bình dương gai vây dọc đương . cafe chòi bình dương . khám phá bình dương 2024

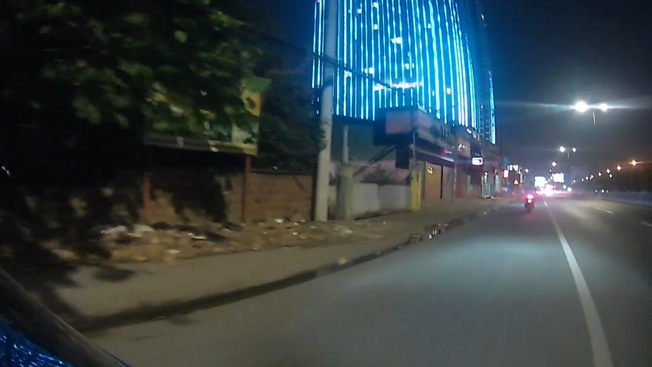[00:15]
Xin chào tất cả nhiệm nhé hôm nay lại tiếp tục một hành trình đi dọc đường quốc lộ 13
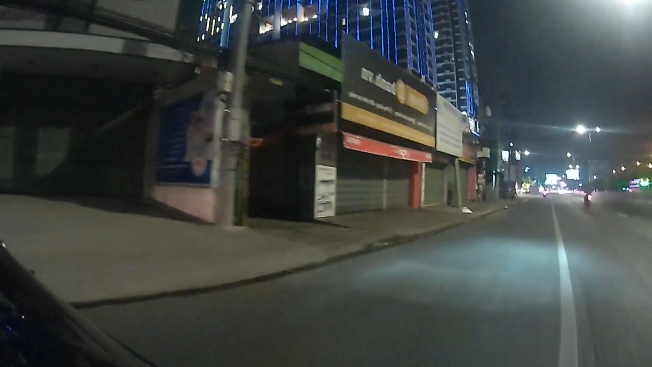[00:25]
Khu vực này là khu vực gần El On của Dĩ An Bình Dương đấy mọi người Đây dọc theo đường quốc lộ 13 này rất là đông người nhưng mà cũng nhiều những em gái hay đứng đây
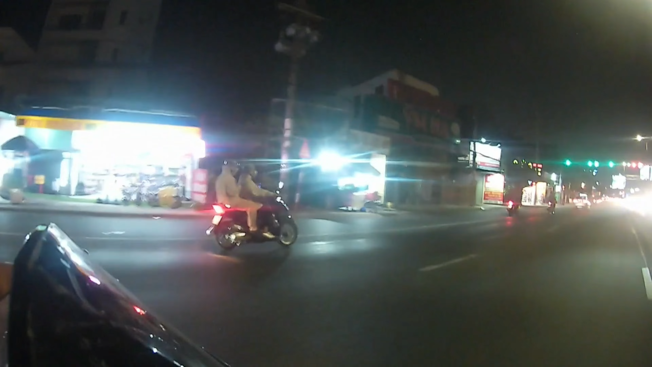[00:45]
Hôm nay mình sẽ đi review khu mới theo yêu cầu một số của anh em nhé Nhưng
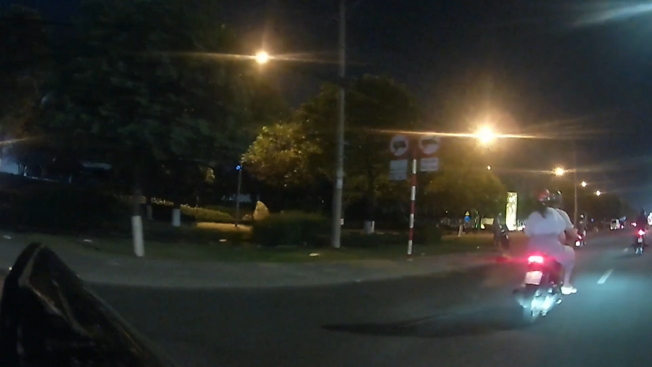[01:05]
là ai cũng có một công việc riêng thì mình thì cũng vậy Nên mình cũng đồng ý với chuyện đấy Nhưng mình quay thì mình cũng vẫn hố báo họa đứng và nói chuyện Và sau mình vẫn cho
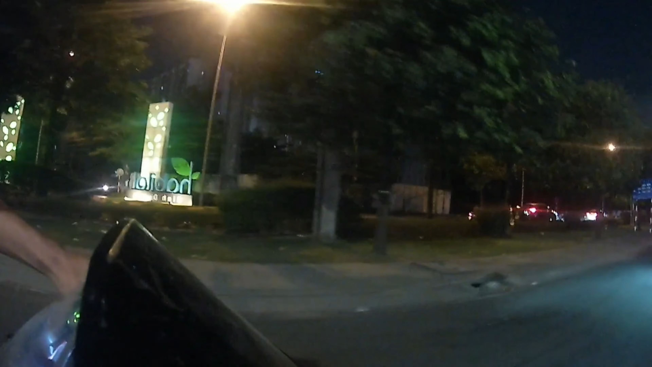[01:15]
họ tiền gì đấy Hôm nay thì dọc khu này thì mình sẽ review một số khu cho anh em Nhưng mà ở đây thì phần lớn là giống như là mình thấy như BD là nhiều hơn đấy mọi người Đây phía trước này có một em gái đang đứng phía trước đây đó